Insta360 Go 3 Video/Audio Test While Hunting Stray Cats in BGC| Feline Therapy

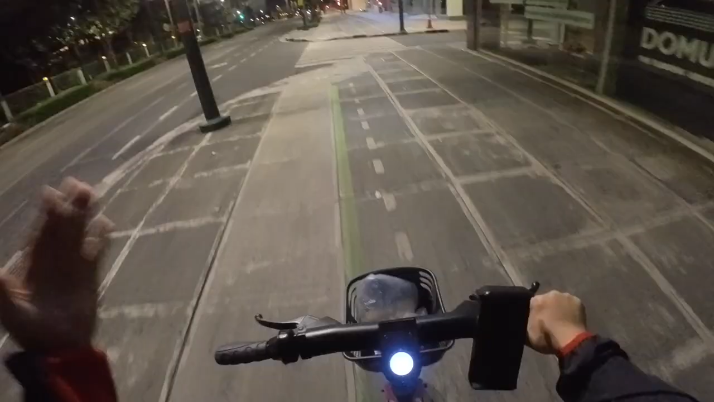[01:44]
na may maraming mga stray cats or community cats at maraming nagpapakain sa kanila.
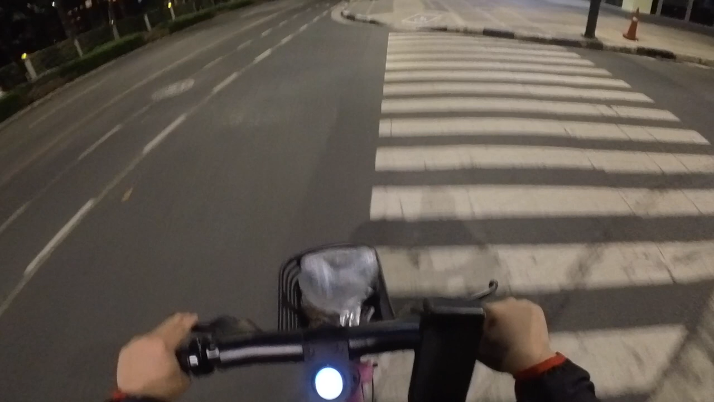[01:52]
So in this episode, you be the judge kung sulit nga ba or worth it nga ba itong Insta360 Go 3, which is one of the smallest action cameras in the market today.
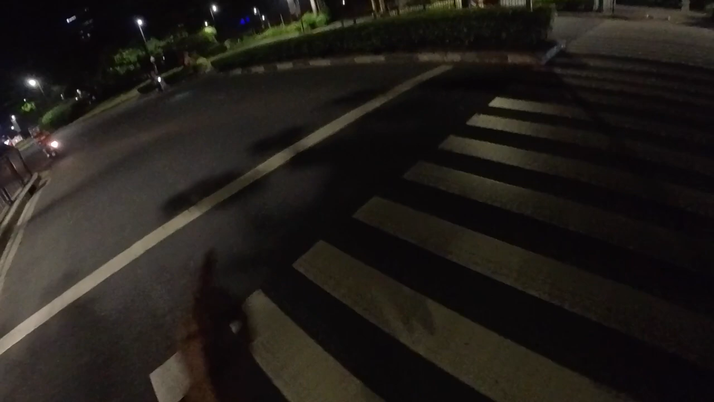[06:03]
yung low light capacity ng Insta360 Go 3.
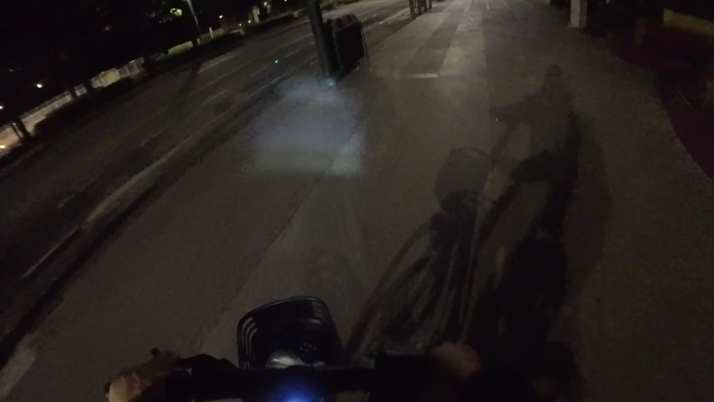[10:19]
Yeah, this is electric bicycle, by the way.
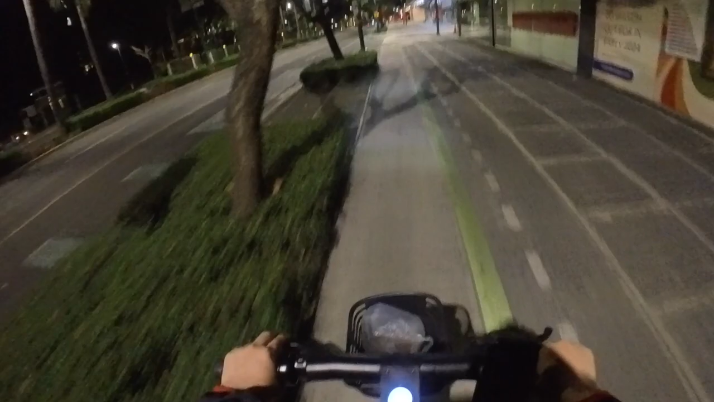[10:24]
So, kunting pedal lang, dahil electric siya, kunting pedal, compared sa manual na bicycle, ang hirap yung manual ipedal. Ito medyo super dali, super bilis, kagaya ng makikita nyo ngayon. Gonna try biking this time.
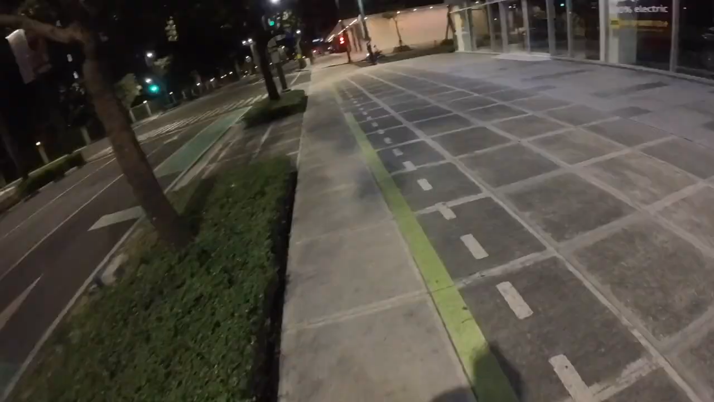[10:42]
Trying biking, parang ang bilis.
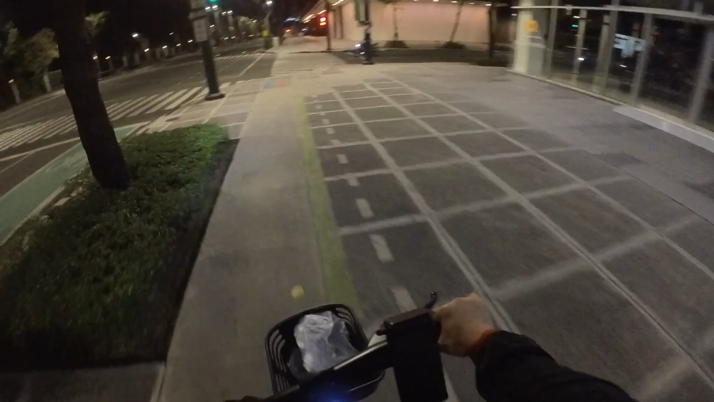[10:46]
Kunting kickstart lang, sipat ka agad. Look at it. Ah, see? So, medyo ingat-ingat dito kasi may mga kagaya nito. Alright, for example, hindi nakikita ng mabuti.
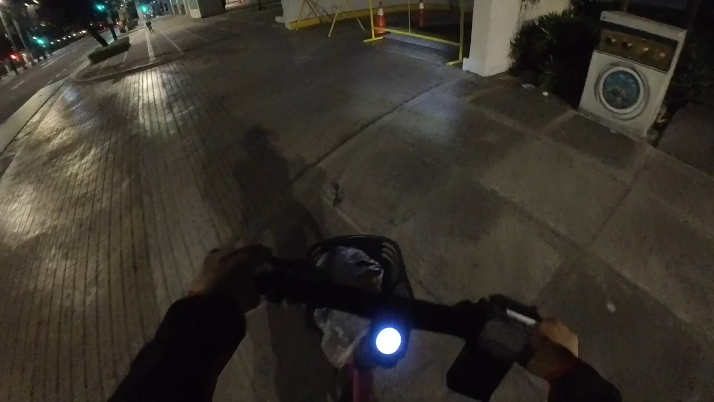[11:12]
Alright, so, oh my god, kumarap na yung cat food. What the heck, man? So, may area dito kung saan maraming cats.